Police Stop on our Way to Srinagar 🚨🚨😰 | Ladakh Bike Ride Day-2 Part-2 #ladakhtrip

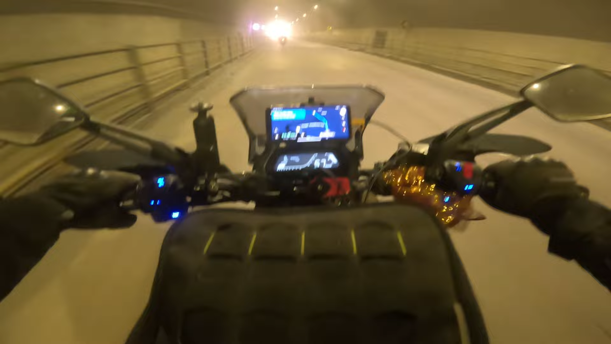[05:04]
టనల్ నెంబర్ 7 యూజువల్గా అయితే లెఫ్ట్కి వెళ్ళిపోవాలి, కానీ టనల్ ఓపెన్ అయింది కాబట్టి
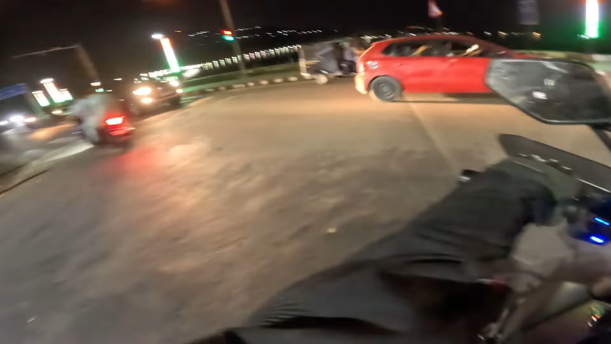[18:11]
సో ఇక్కడ రైట్కి వెళ్తే పుల్వామా. బేసిక్గా అప్పట్లో అటాక్ అయింది కదా February 14th రోజు. సో పుల్వామా ఇదే అనమాట, రైట్ సైడ్ అనమాట. సో మనకి ఇంకా 40 కిలోమీటర్స్ ఉంది.